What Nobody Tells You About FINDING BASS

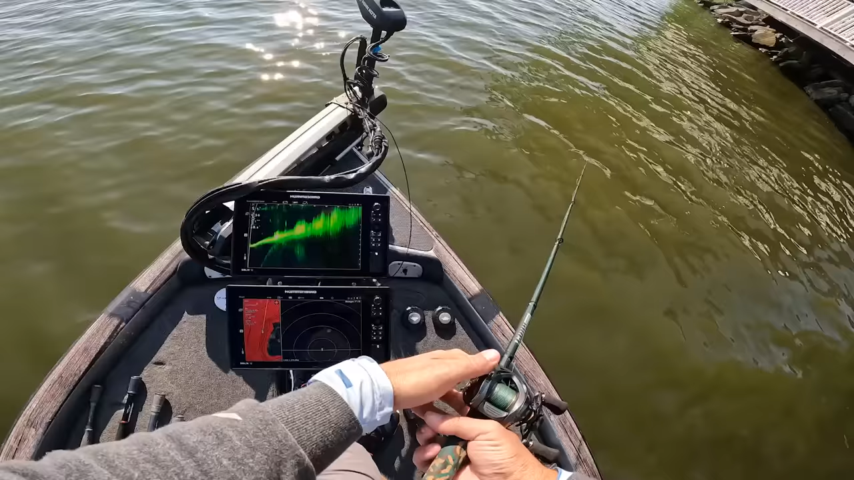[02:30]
There's a fish right there. Probably a big carp the size that he looks.